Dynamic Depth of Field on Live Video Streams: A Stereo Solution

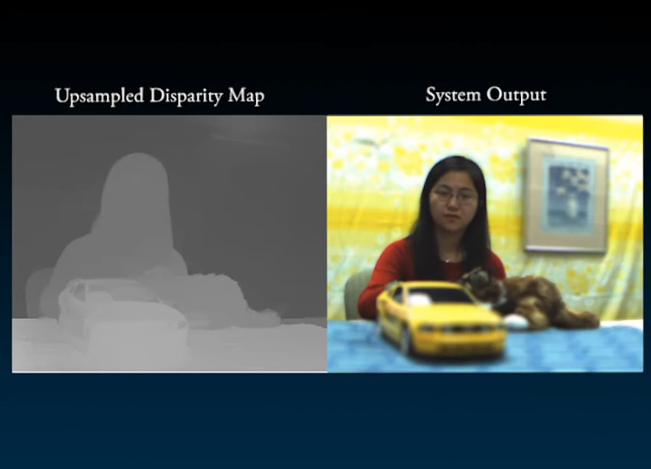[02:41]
We are able to produce high quality results at over 30 frames per second. Notice how our upsampling scheme preserves the edges around the head and the shoulders of the girl.